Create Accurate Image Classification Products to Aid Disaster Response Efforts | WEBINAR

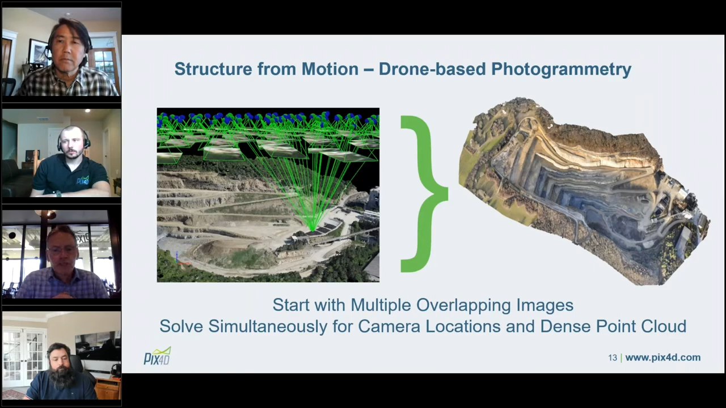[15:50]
so this is an example of the outputs and uh the primary output from photogrammetry and
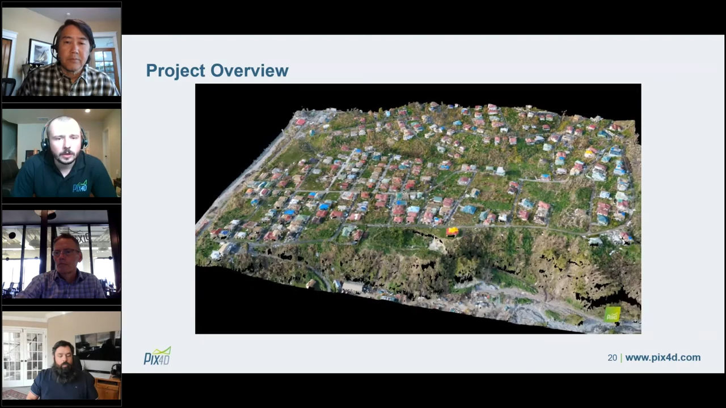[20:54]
case so this is a video animation a really cool really neat uh video animation
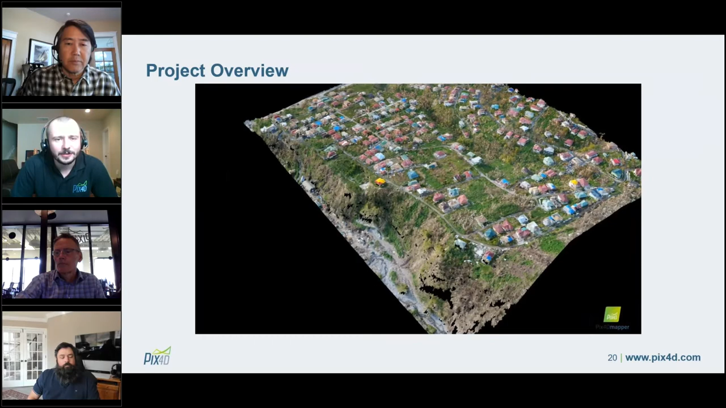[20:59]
taken directly from pix4d mapper um that we're going around now and we're focusing on for this project a very small portion of a much larger operation
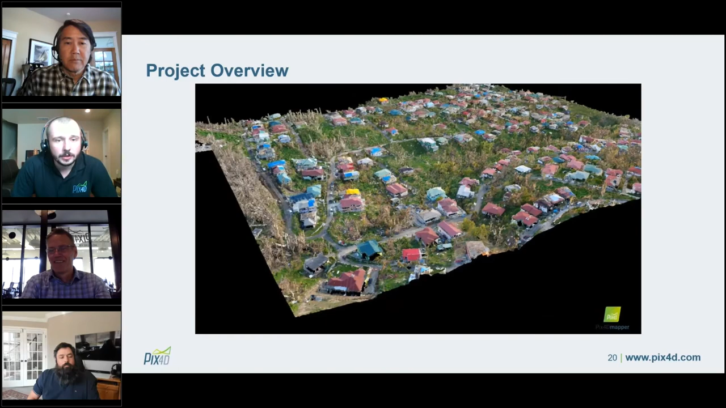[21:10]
in a much larger area um that occurred in response to hurricane maria in 2017 so just a much smaller area on the
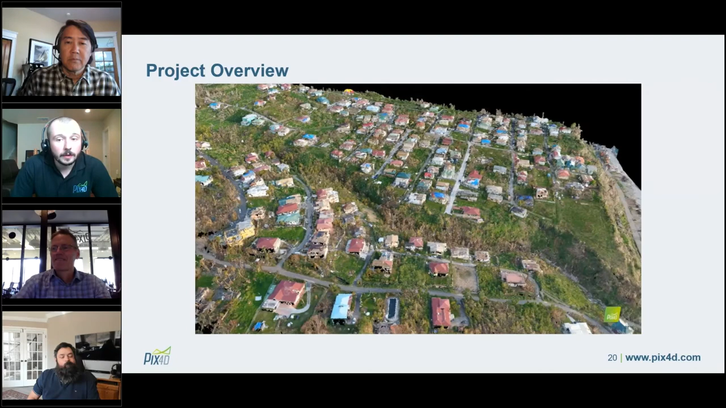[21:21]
on dominica island uh back in 2017 and you can get a strong understanding as we're flying over this um and a good idea of some of the destruction
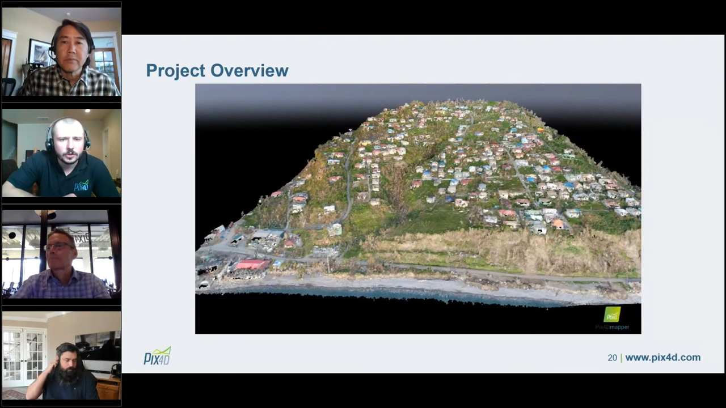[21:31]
some of the debris you can see right there with the beach and the water it's very much so a coastal
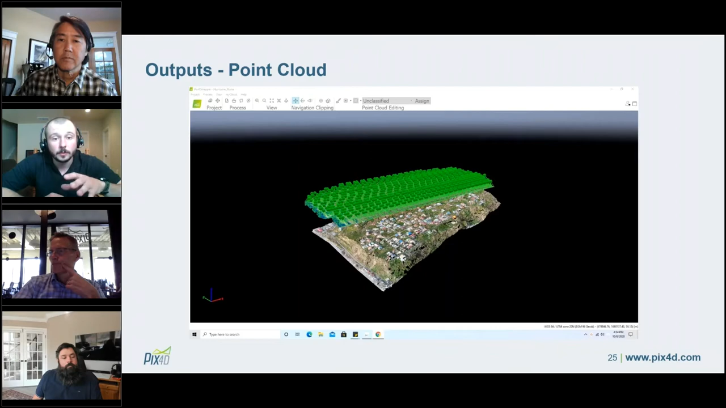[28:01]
up now we can actually process the data so now we're just going to go over the outputs that come out of the software once everything's been automatically created so now we're in complete 3d space you can see those 3d or those images in 3d above and the 3d point cloud
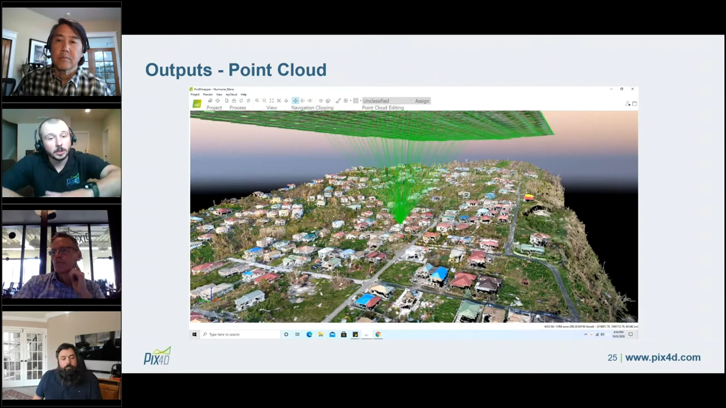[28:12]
below so all these this data product that we're looking at down low is a 3d point cloud so everything is an individual 3d point and as we click around this point cloud
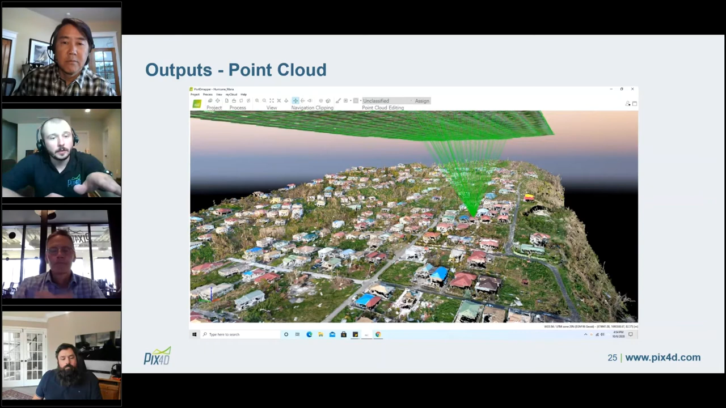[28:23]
you can see all these green lines shoot up from the point cloud so that's sort of what chris was talking about earlier every single point you click on in the point cloud will reference the images in which it appears in
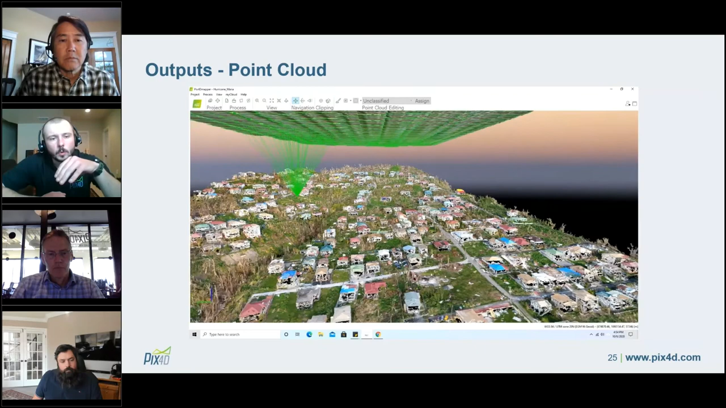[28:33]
which is really nice and it just shows you the power of the technology
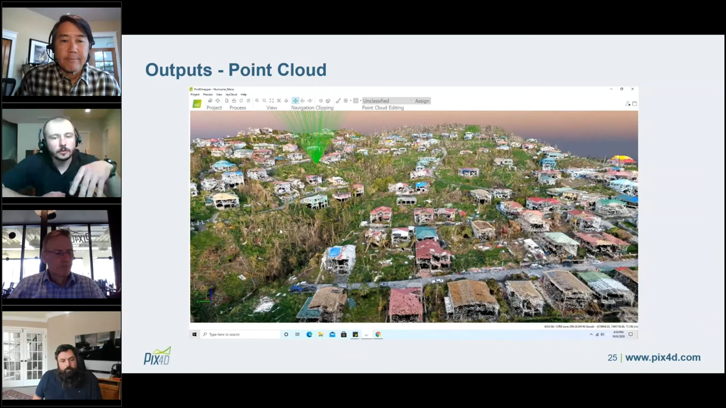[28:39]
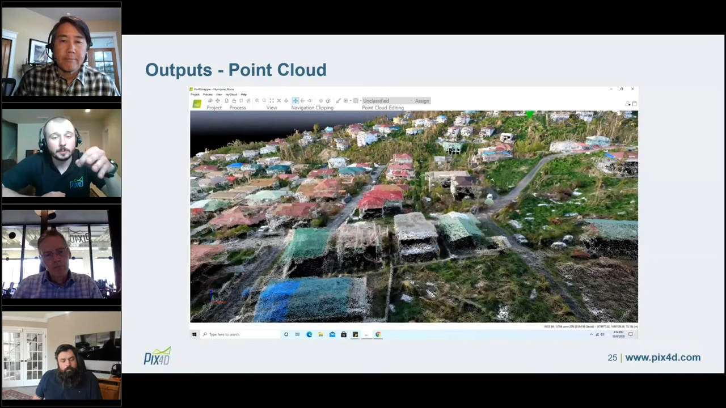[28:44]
so and another thing to note about the point cloud is for this particular project we captured just over 5 million points for this 150 acre plot of of of space that we mapped in the sample project so a lot of points